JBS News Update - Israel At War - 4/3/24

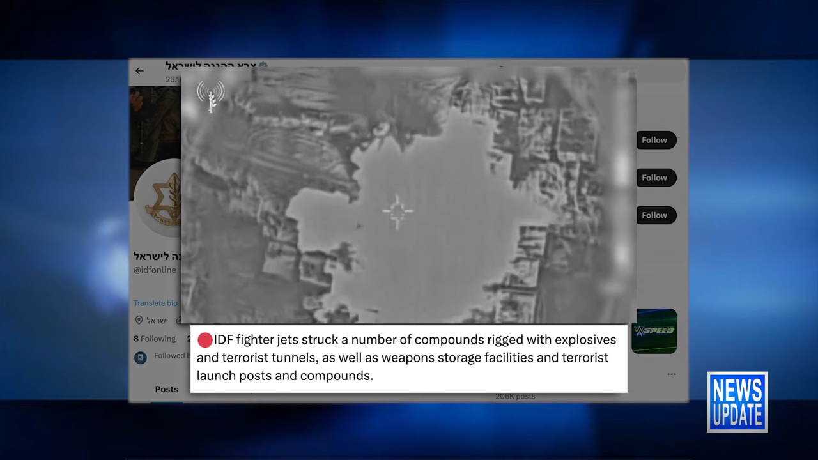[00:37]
as well as weapons storage facilities and terrorist launch posts and compounds.
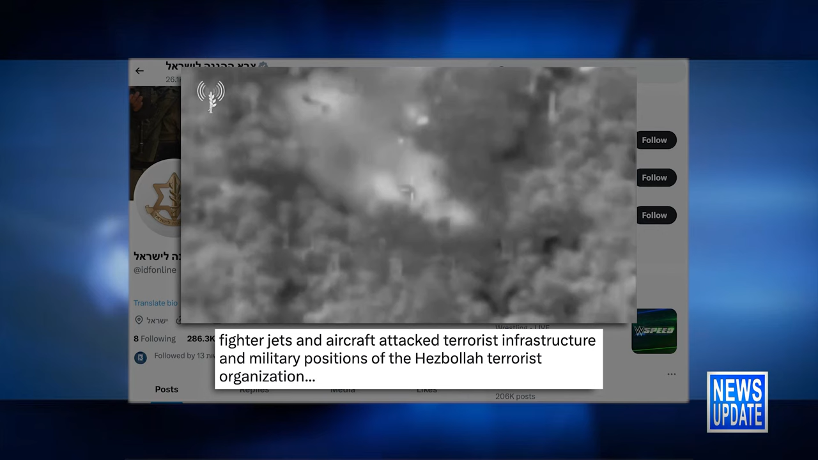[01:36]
military positions of the Hezbollah terrorist organization,
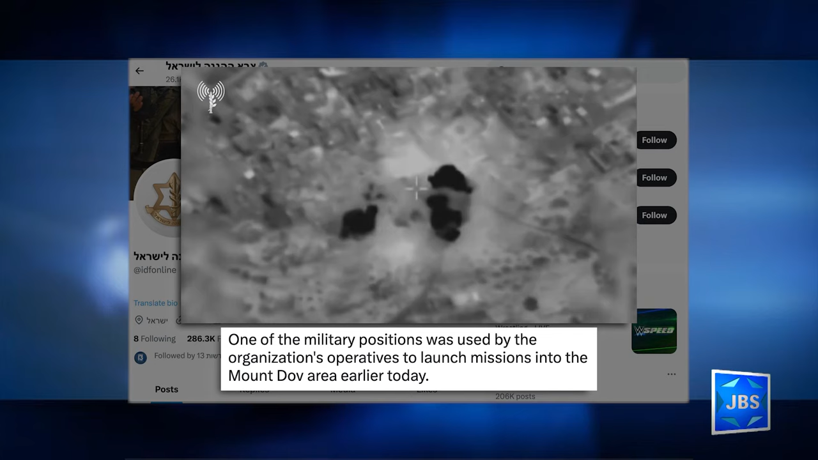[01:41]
noting that one of the military positions was used by the organization's operatives to launch missions into the Mount Dove area earlier today.